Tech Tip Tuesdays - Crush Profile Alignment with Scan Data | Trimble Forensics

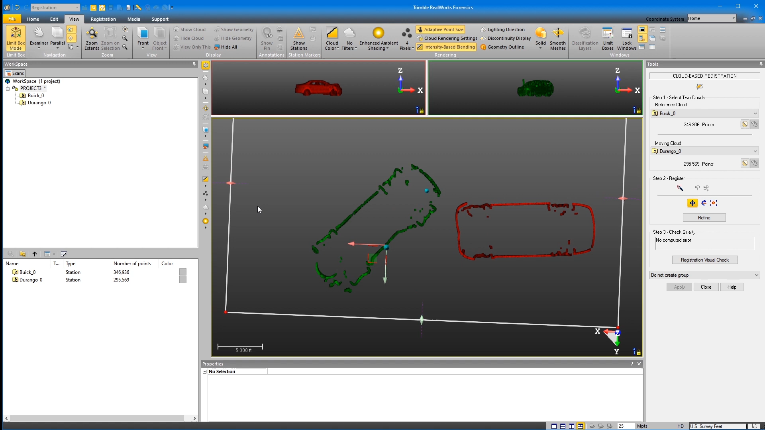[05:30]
So I'm going to be moving this one. I'm going to change my manipulator location to be somewhat in the centroid of the damage. In my view, I'm going to change to parallel just so it flattens that out just a little bit. I'm going to change over to top down view. All right. What I'm going to do now, I can either use my grab handles so I can move them this way and this way,
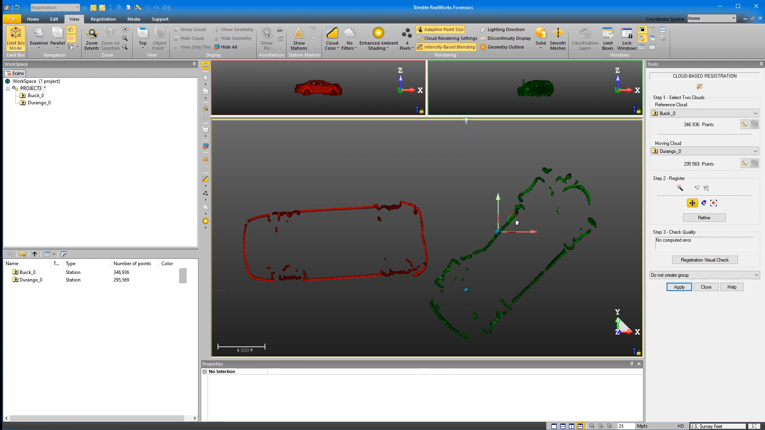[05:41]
or I can grab the plane here and move it on the x and y plane.
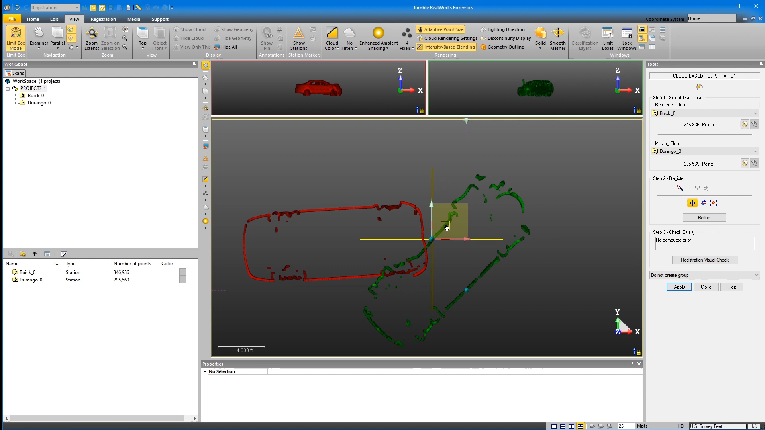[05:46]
What I'm going to do is line up the centroid to the damage fairly close to where it needs to be. Then I'm going to click the interactive rotate. I'm going to rotate around until I have them roughly where we need them. I'm going to click my interactive pan again and put that right where I need it.
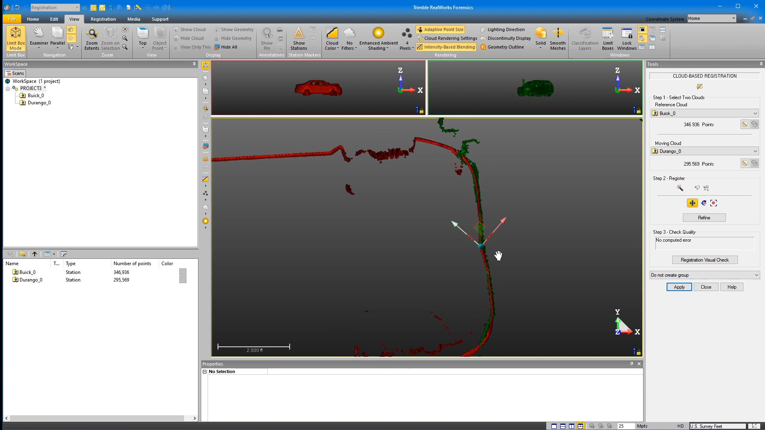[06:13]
It's going to be a good fit right about there. Now when I rotate around to the side a little bit, take a look at it.
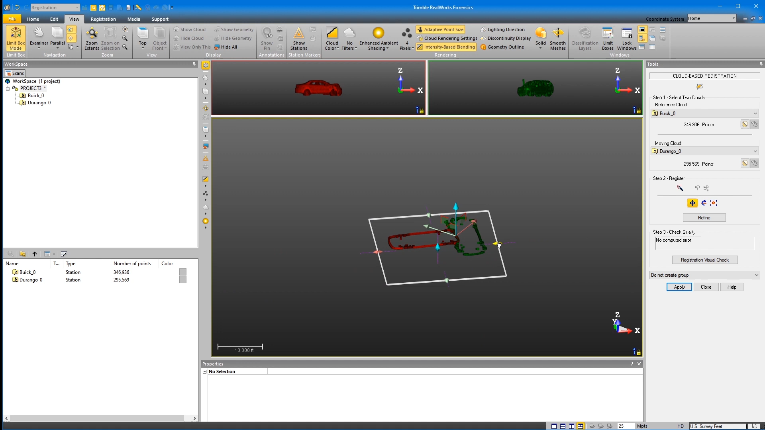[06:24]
Let me shrink my limit box down just for ease of use here. Okay.
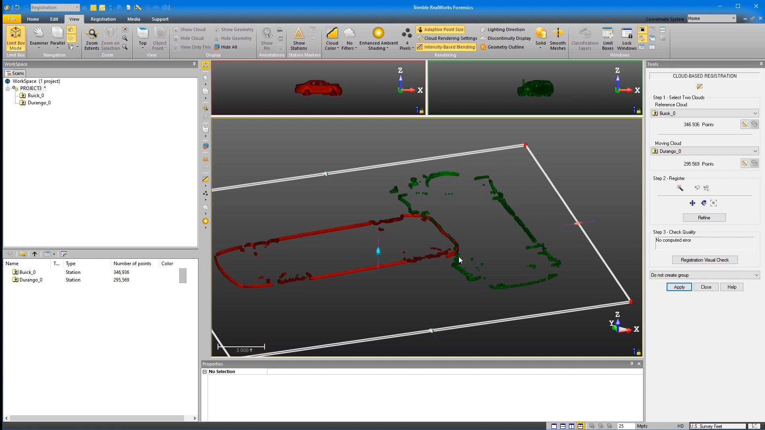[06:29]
Next thing I'm going to do, keep in mind, I do have my limit box active.
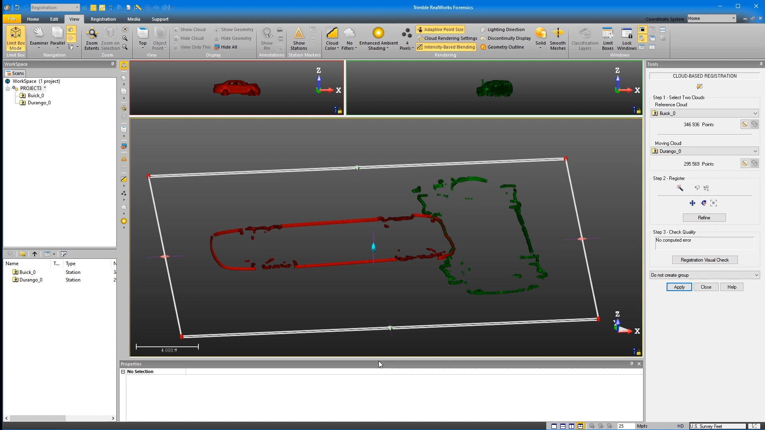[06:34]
Let me move this over just so we have a little bit more screen real estate here. All right. I'm going to change to perspective view. Now my limit box is still active. Drag my limit box mode dialogue box over here. Now right now it's in a resize mode where I can resize my box left,
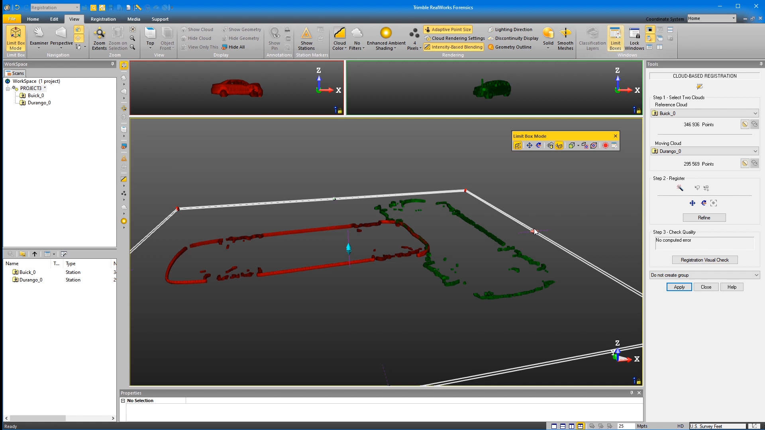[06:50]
right, up, down, or from my corners. However, in the next button over or the next icon over is the pan. What this allows me to do is slide my limit box up and down.
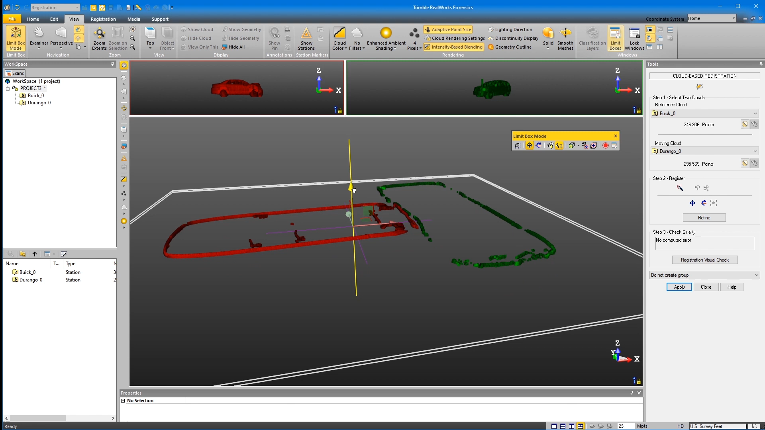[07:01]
So as I'm doing this, I can get a look at what I've got.
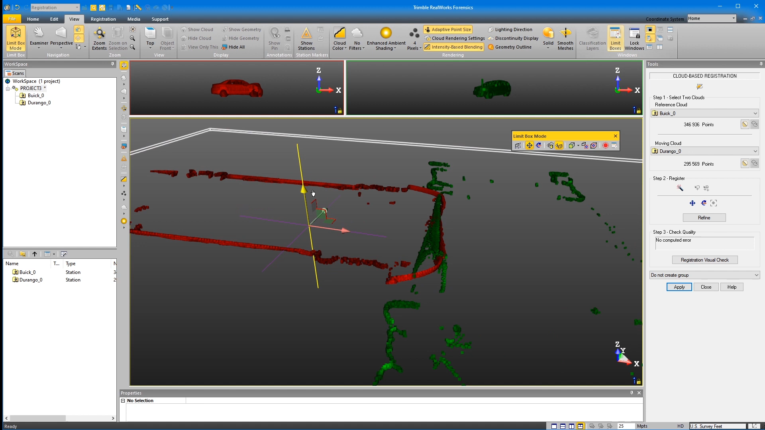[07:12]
So here I'm kind of on the underside of the vehicle. Right here, I'm right around the area where we had maximum engagement. And here we're into the hood and other areas
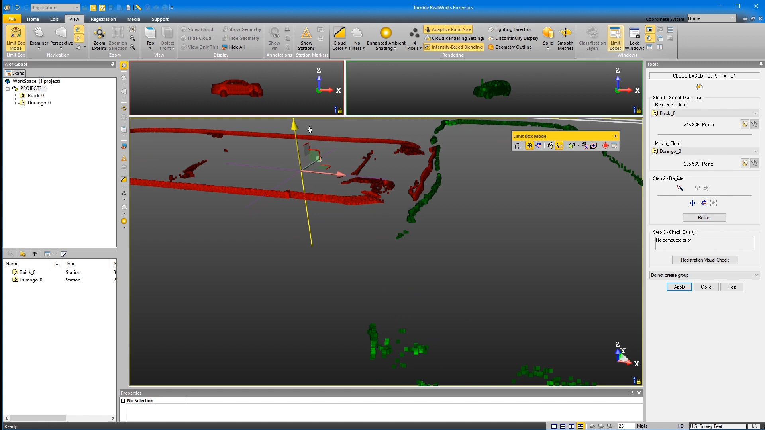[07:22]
where things weren't crushed the way that they should be. So I think we have a pretty good damage profile alignment here.
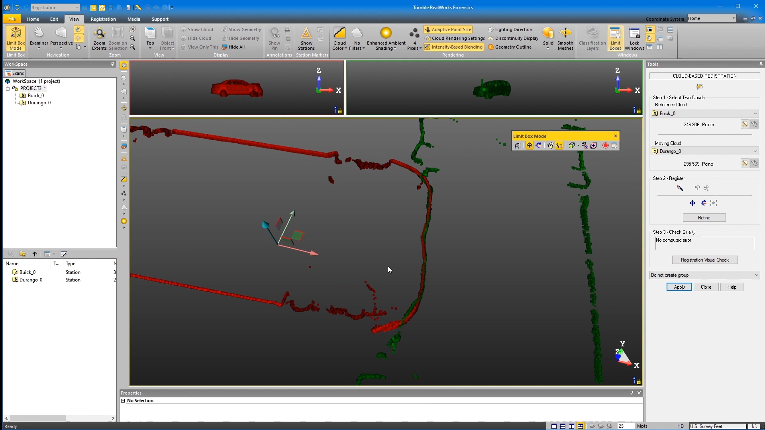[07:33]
I'm liking the way that that looks, and I feel confident that that's how the vehicle's struck. When I zoom in here and look, yeah, we've got good damage alignment all throughout.
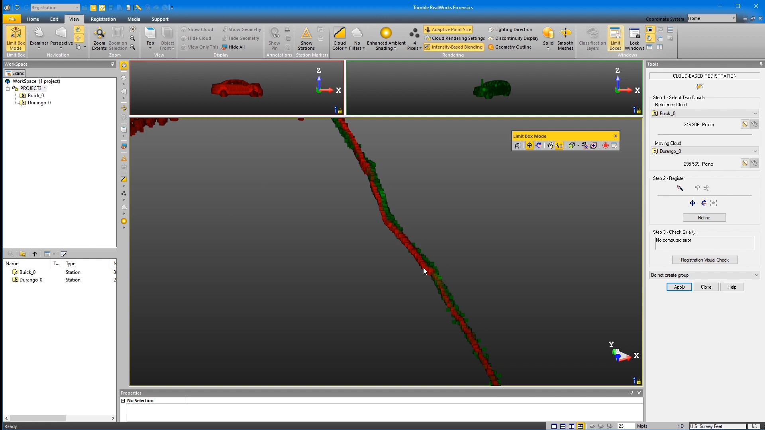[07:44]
And we've got a little bit of spring back in here due to a plastic panel. Okay, that looks good.
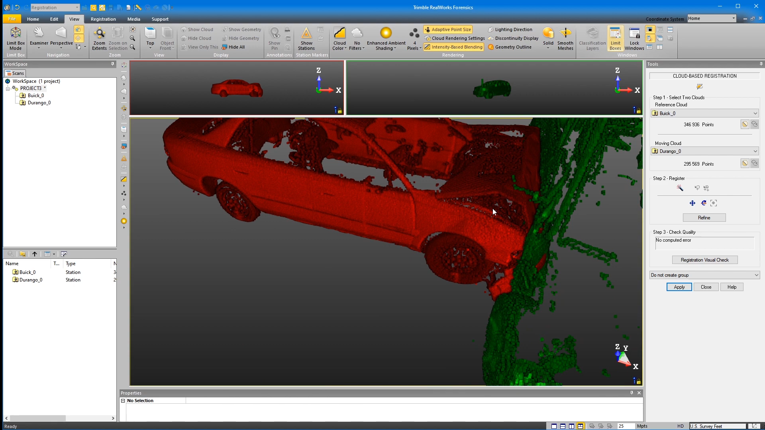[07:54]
So I'm going to close out my limit box and I'm going to take a look at the whole thing and see what we have here. And yes, that does look pretty good. Next thing I'm going to do, I'm just going to make sure that this does not create a group. I'm just going to keep the project tree intact the way that it is, and I'm going to click apply.
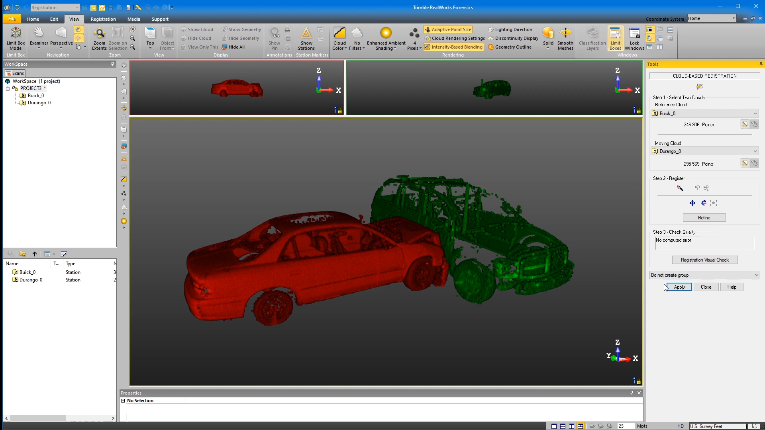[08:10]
And once that is done, I'm going to click close and the registration has been applied.
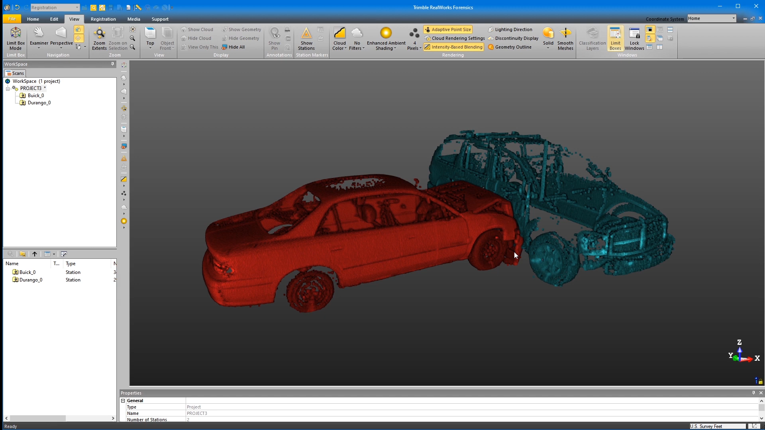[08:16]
I want to go to true color.
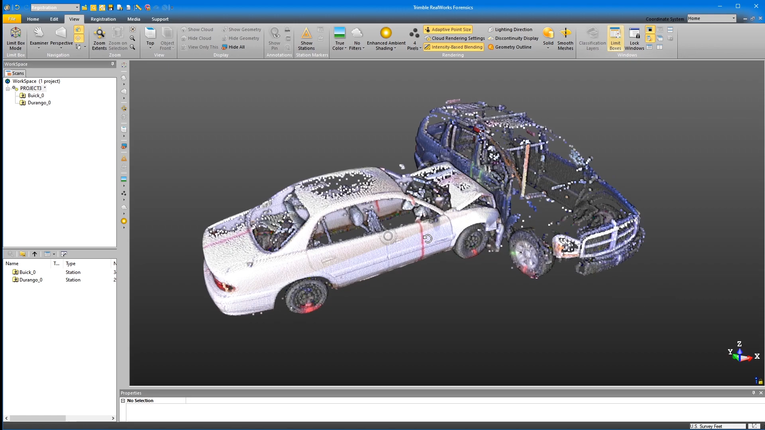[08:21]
We'll see if the vehicle's crushed in.
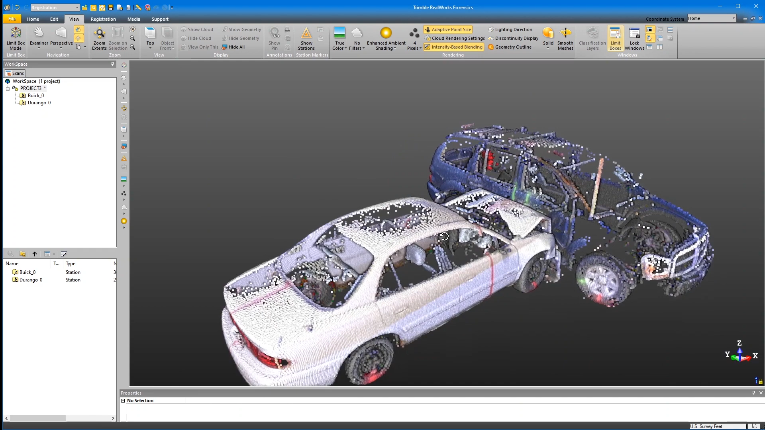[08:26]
That's looking pretty good. Now what we can do is we can take screenshots here to show our solution.
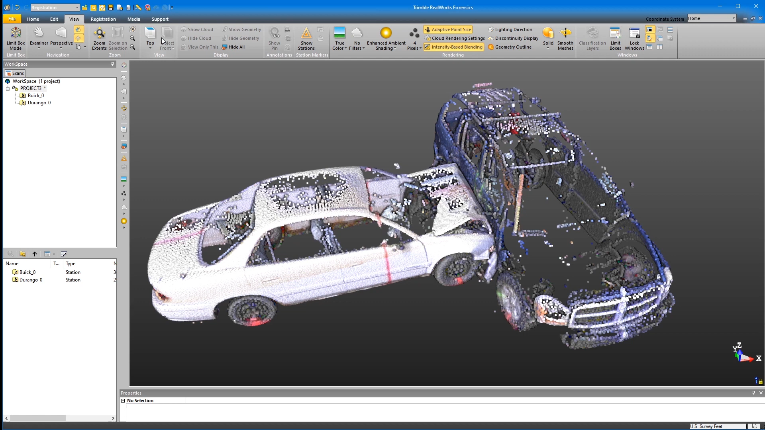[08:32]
So in our media, we can do a screen capture. And we can also in our view tab and our limit box,
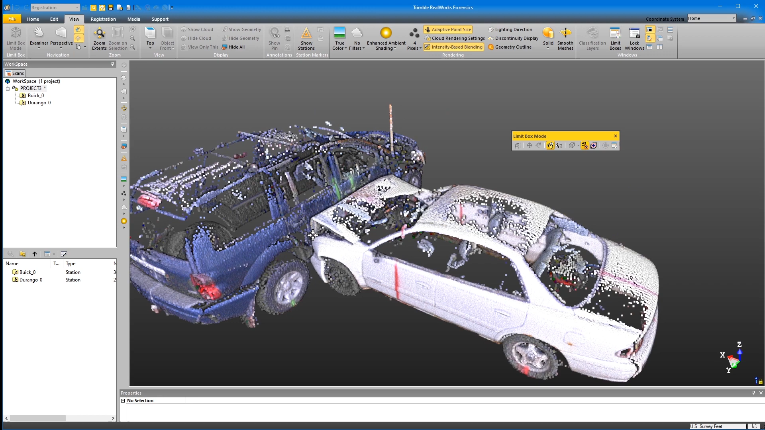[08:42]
we can go back through and just do a real quick limit box here to take a look at it if we wanted to.
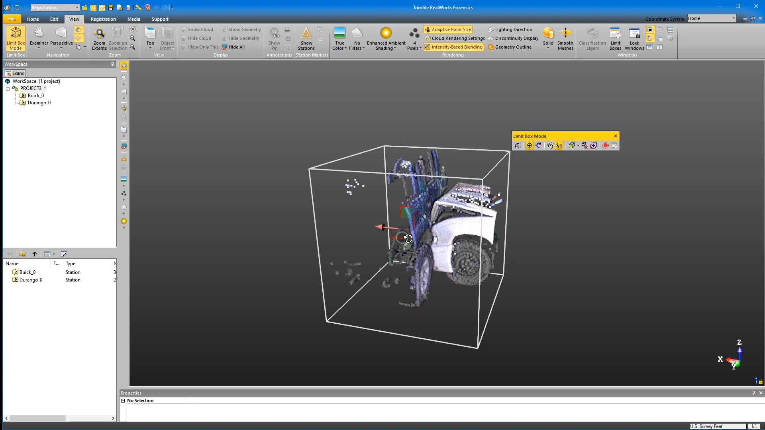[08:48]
Or here's another little quick tip.
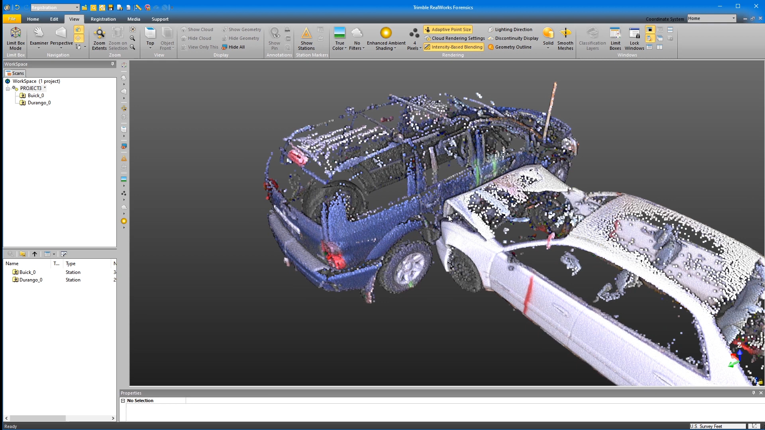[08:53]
If I hover my mouse over in this area and I press the N key, and as a Nora key on my keyboard, what that'll do is that'll zoom into a specific area.
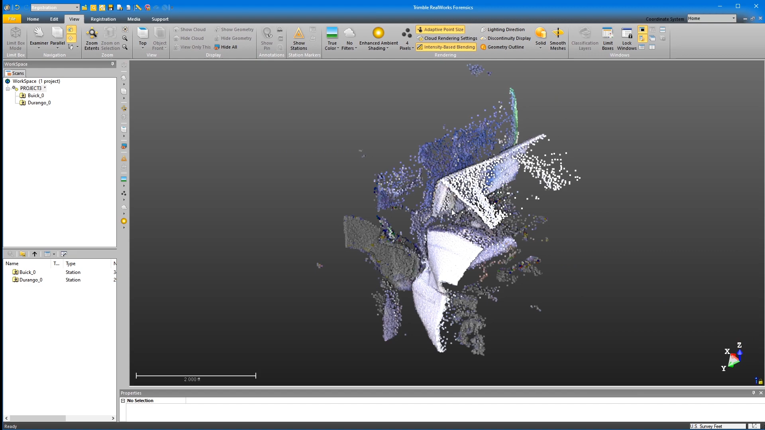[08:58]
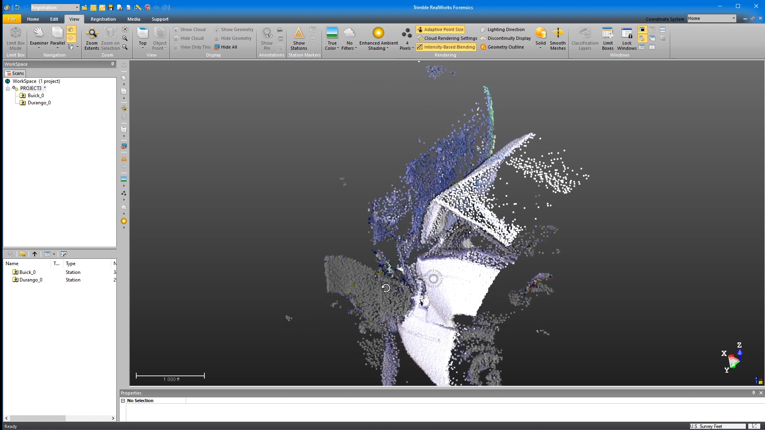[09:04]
Now if I press the minus key on my keyboard while holding the N key,
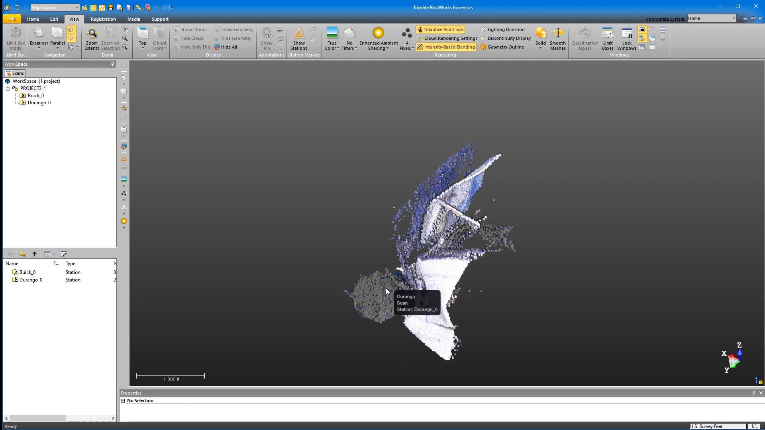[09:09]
that allows me to bring in or out more points.
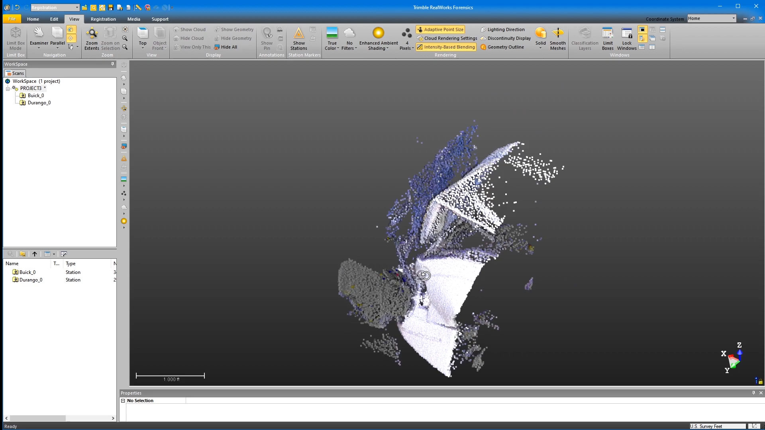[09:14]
And when I release the N key, it brings everything back.
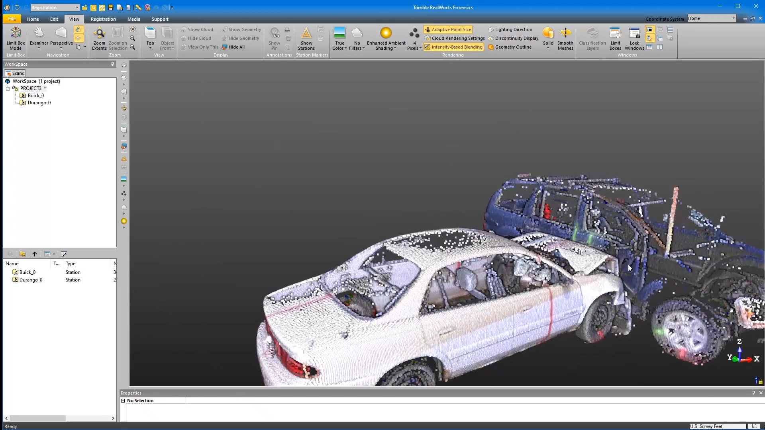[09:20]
Just place my cursor here.
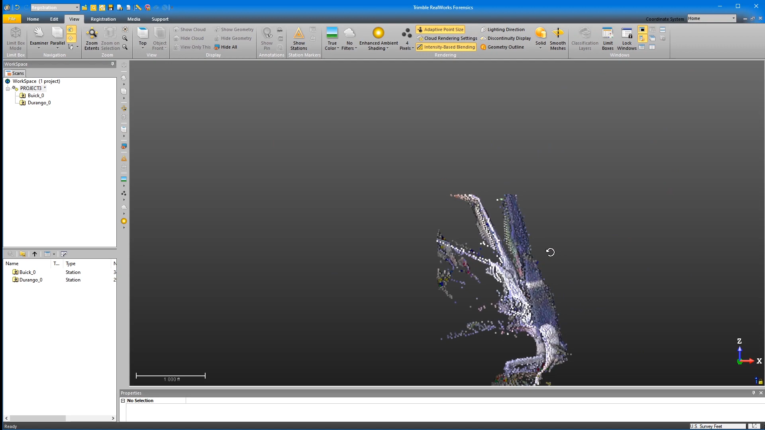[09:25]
Yep, that's looking good.
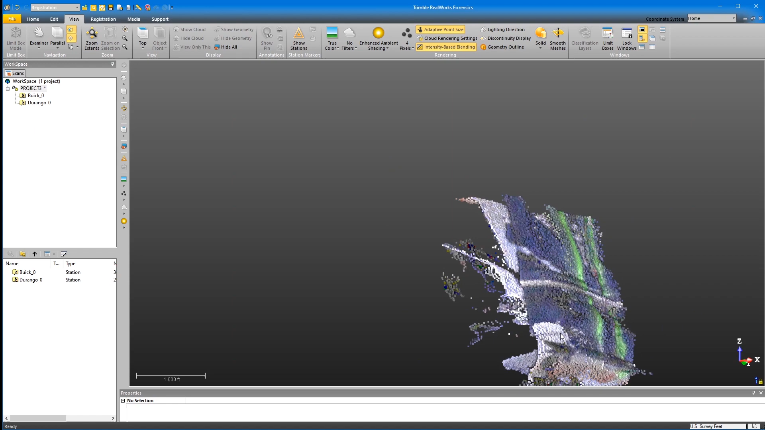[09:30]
Our area with maximum engagement, which is our bumper, is right where it needs to be.